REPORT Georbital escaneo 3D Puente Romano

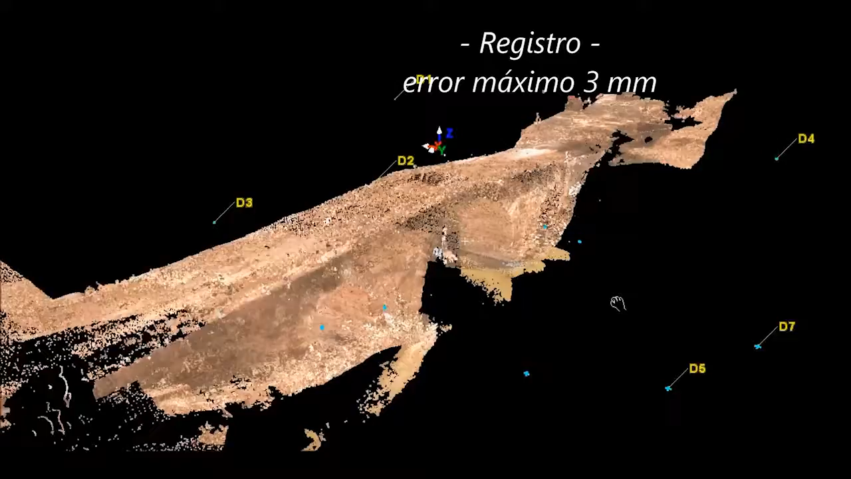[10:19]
Pero en vez de ser en plano, que sería fotografía, sería en modelado, que es el láser escáner, que es un modelo 3D. Entonces, un poco la idea es esa, ¿vale?
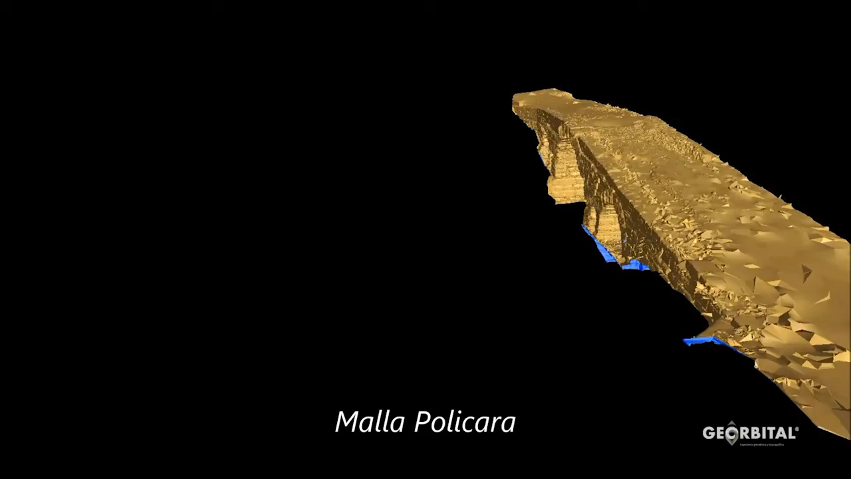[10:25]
Entonces, para posicionar lo que son las dianas, utilizamos la estación total,
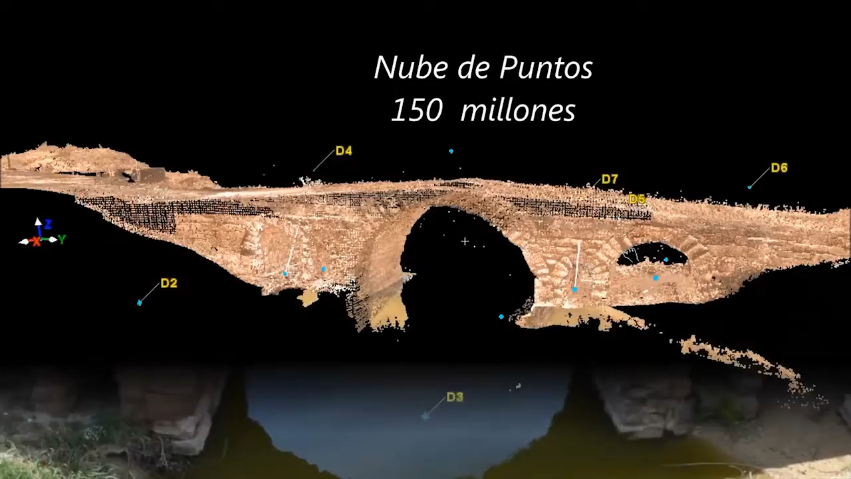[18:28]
El ruido lo que es, por ejemplo, el tema de árboles, cualquier insecto que pase también lo va a sacar.
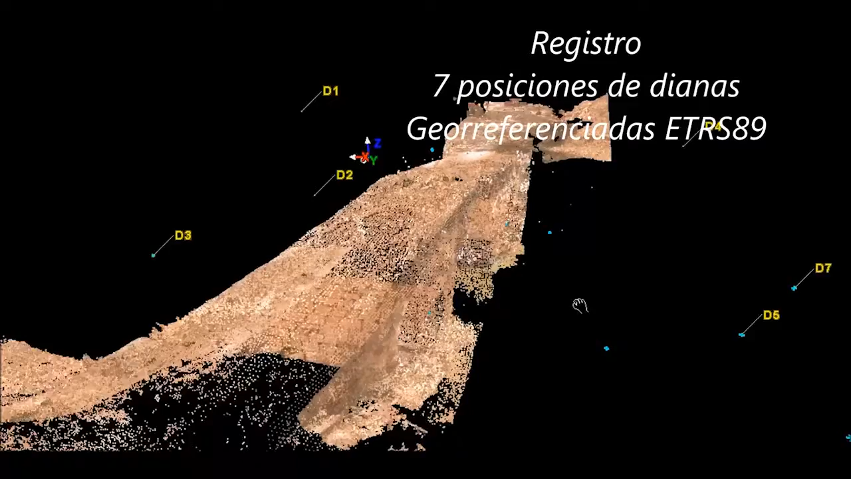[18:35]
Pequeñas imperfecciones que tienes que eliminarlas. Y una vez que ya tienes la nube de puntos limpia,
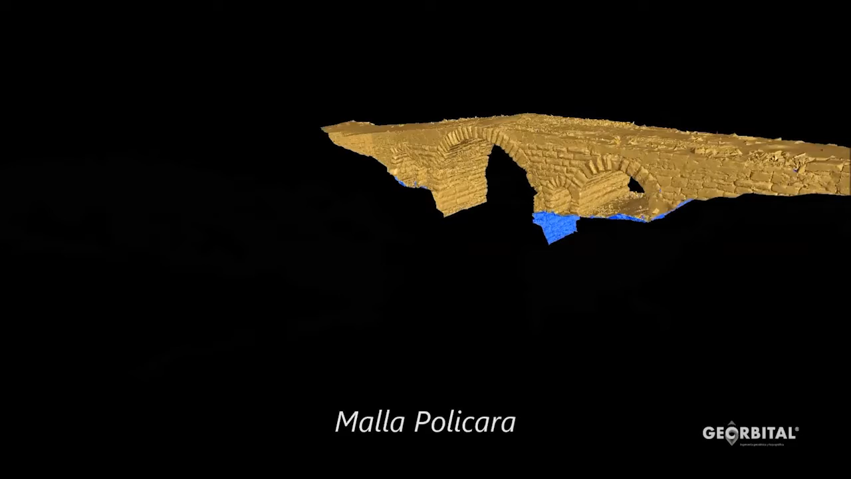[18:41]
el puente y todo lo de alrededor que quieras, pues lo tienes que exportar a otro programa, se llama 3D Reshaper, que es el programa que se encarga del mallado.